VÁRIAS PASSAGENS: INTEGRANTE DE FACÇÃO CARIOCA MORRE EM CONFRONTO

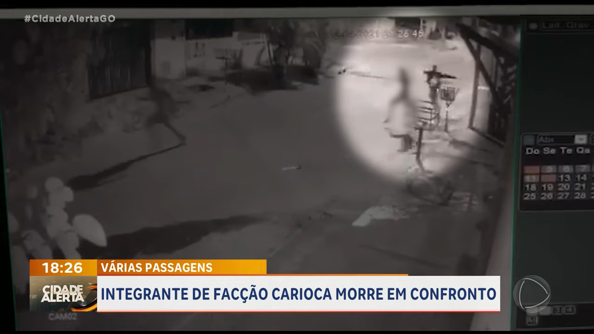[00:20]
Isso aí é a imagem do cara matando o outro, matador de facção. Matador de facção de uma facção criminosa oriunda lá do Rio de Janeiro, que estava agindo aqui em Goiás. Mas eles confrontaram com equipes do COD, esse homem confrontou com equipes do COD na região do Jardim Itaipu. Sobre o que aconteceu e detalhes que vão te impressionar dessa história, eu falo agora com o Tenente Watson Reis, que está aqui comigo com o pessoal do COD.